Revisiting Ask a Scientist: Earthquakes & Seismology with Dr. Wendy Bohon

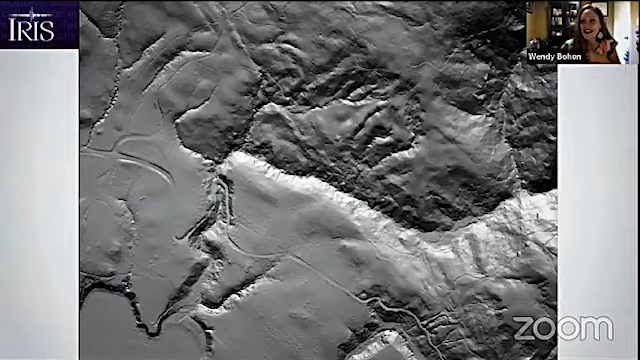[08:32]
And now we can actually see where the San Andreas Fault is running underneath of those trees.
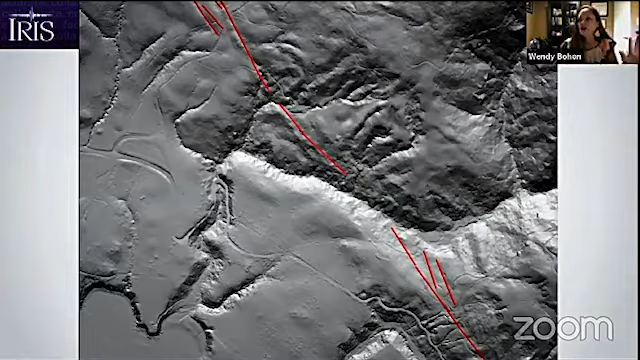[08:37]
But don't worry, we don't hurt any of the trees. We can put them all back. Oh, hold on just one. And then we can learn more even about the trees and the ecology. All right. So there's a question. Yeah. So that's really cool. Do we use the same kind of technology to track where the ocean is too? Like use it for earthquakes that happen, you know, not immediately where people are living?
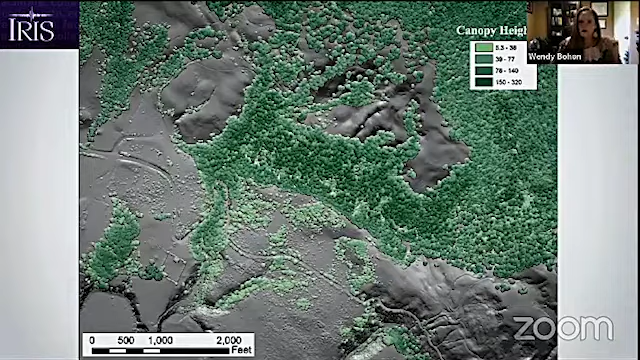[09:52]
They actually have found Mayan ruins using LIDAR and doing virtual deforestation of parts of the forest. And there's all sorts of amazing, amazing applications of LIDAR. So we can talk about that at the end of the month. So we can also use LIDAR to find exactly where the faults are.
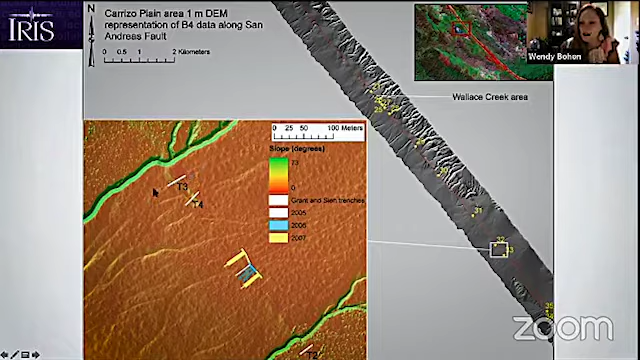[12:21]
This is in central California. And that's what we're looking at in this orange and green image. So again, these are those little streams that were offset. And we wanted to learn about the San Andreas fault in this area. So we dug trenches across the fault and all of these locations so we could look at the layers and how they had been moved and disturbed by previous earthquakes.